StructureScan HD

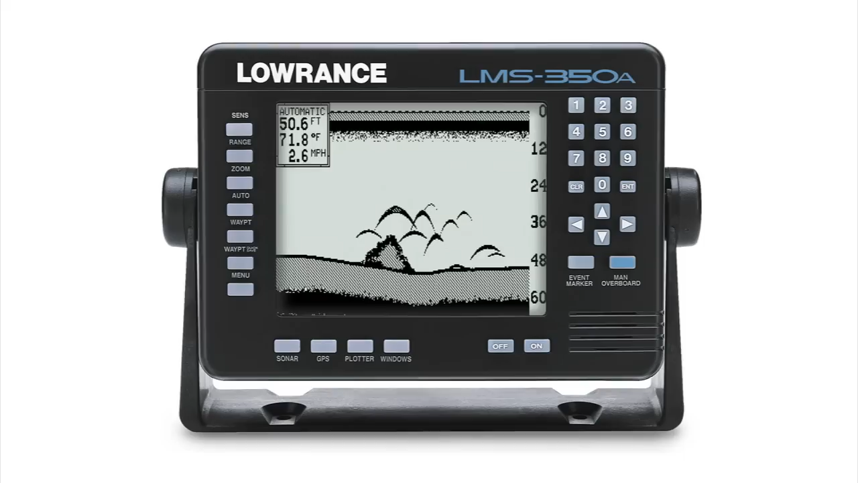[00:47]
On screen: water 71.8°F
is proud to announce our next generation of sonar imaging, the new Structure Scan HD.
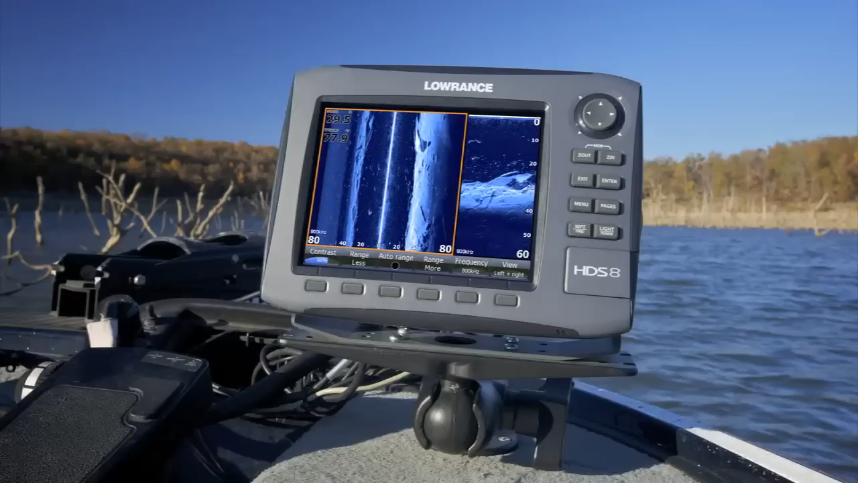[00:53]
Three years ago,
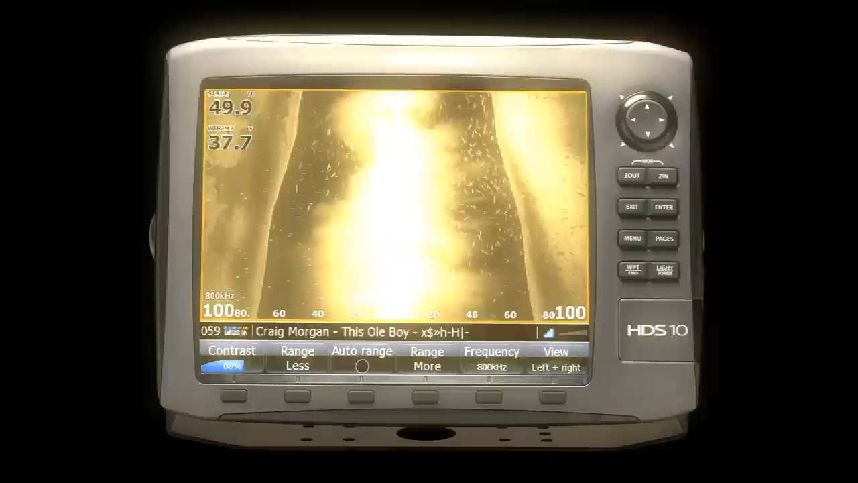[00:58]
Lowrance announced our first Structure Scan sonar imaging system, providing anglers and boaters with photo-like images to get the whole picture with left,
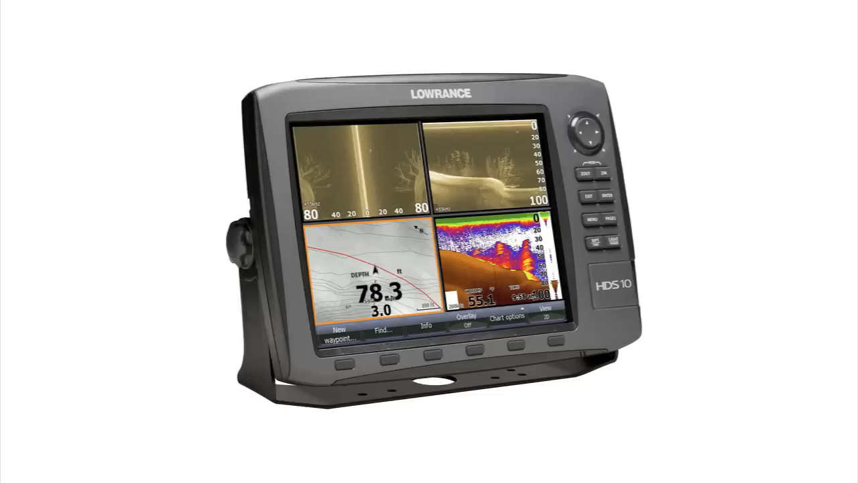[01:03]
right, and downscan imaging views.
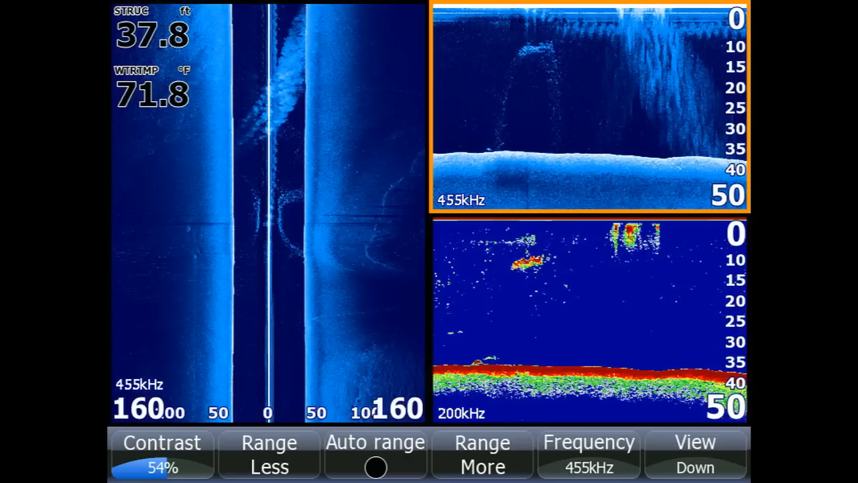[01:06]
On screen: depth 37.8 ft, water 71.8°F
Working exclusively with Lowrance HDS and HDS Gen 2 multifunction displays,
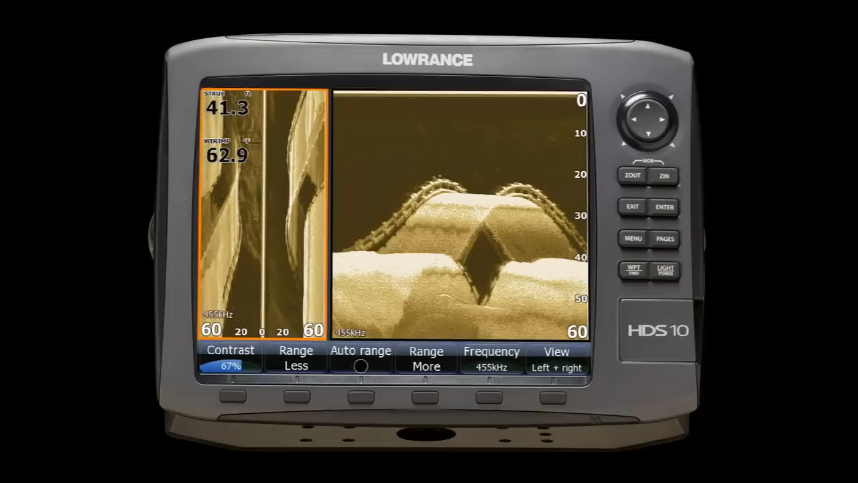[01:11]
as well as the Simrad NSS, NSE, and NSO series,
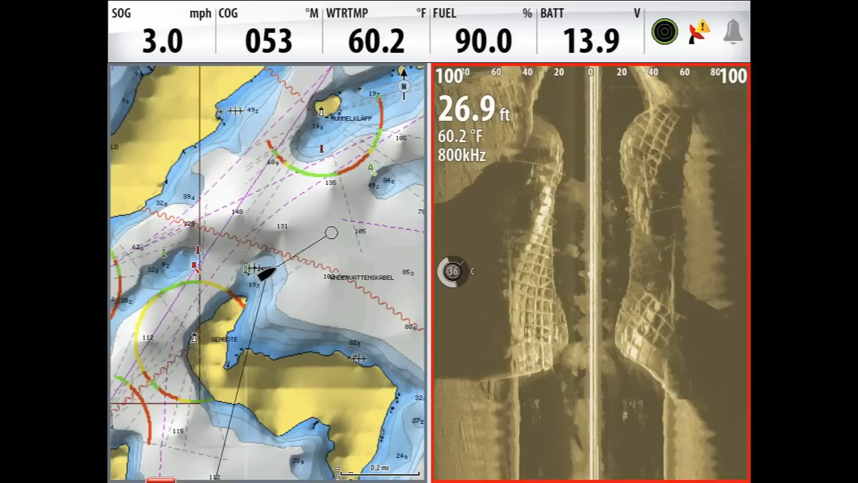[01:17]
On screen: depth 26.9 ft, water 60.2°F
the new Structure Scan HD sonar imaging system delivers greater resolution and wider range for enhanced underwater views.
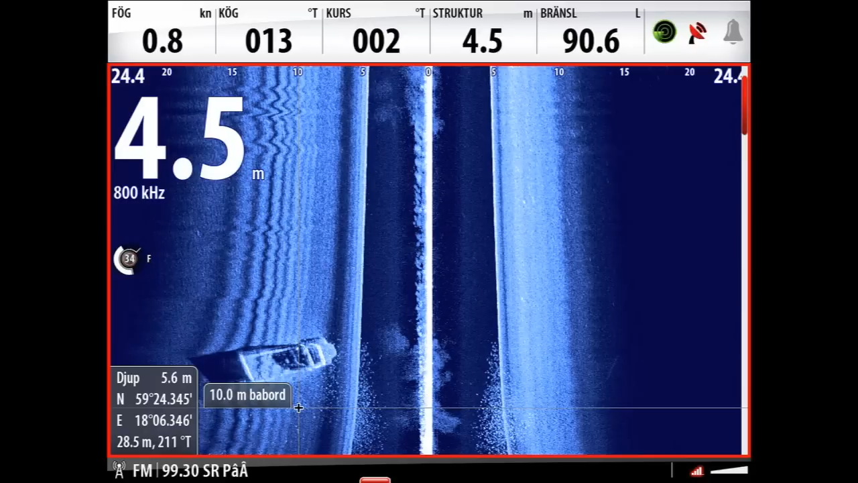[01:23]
On screen: depth 4.5 m
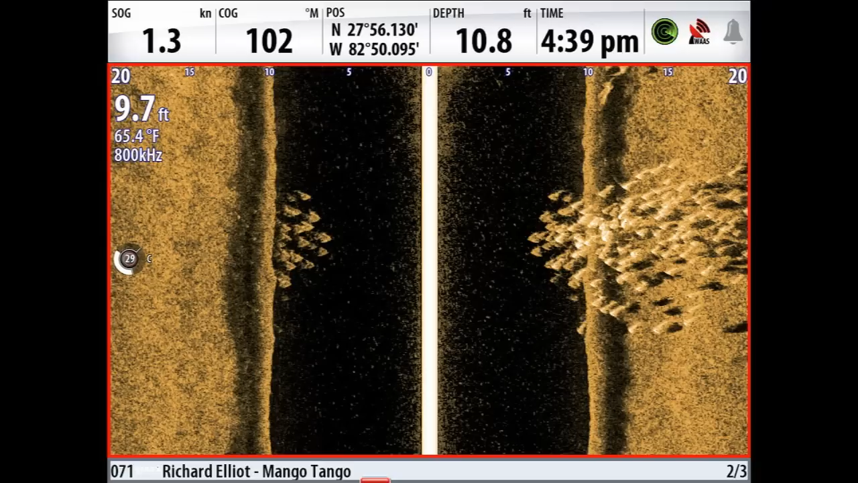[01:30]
On screen: water 65.4°F, speed 1.3 kn
Structure Scan sonar imaging revolutionized structure and fish finding by providing anglers and boaters with technology that features
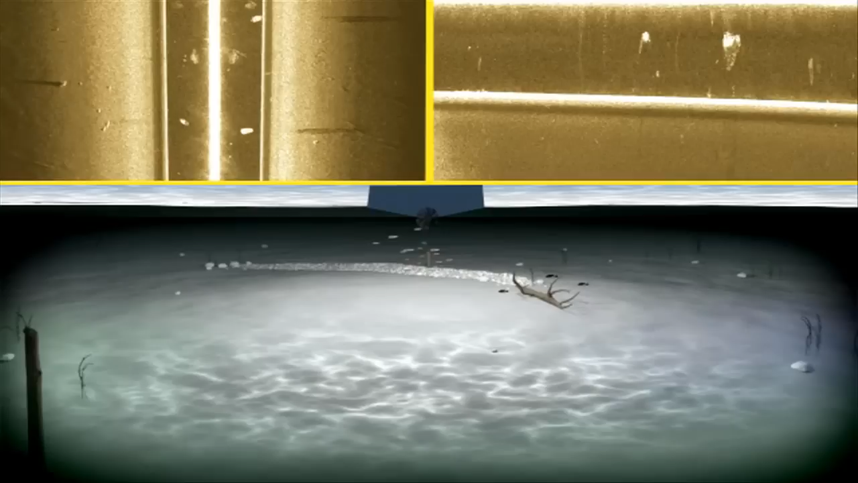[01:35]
three dedicated transducer signals for crisp,
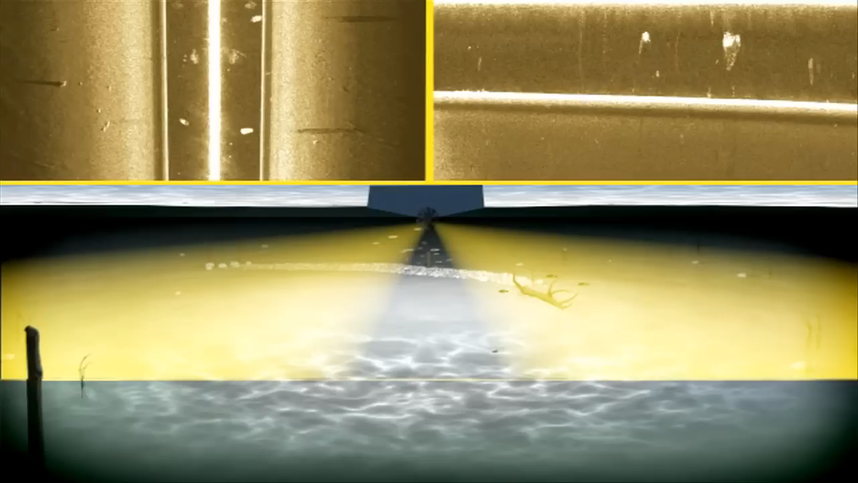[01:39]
clear views to the left, right, and directly beneath your boat.
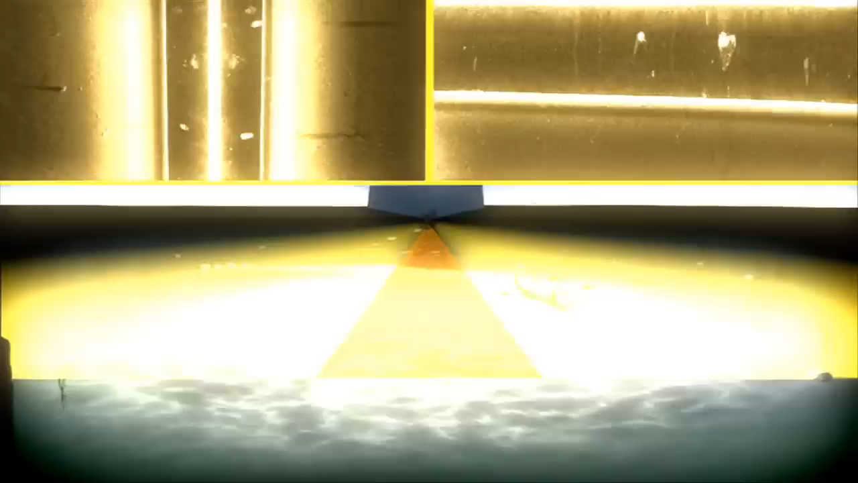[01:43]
The key to Structure Scan's best-in-class downscan imaging is our dedicated,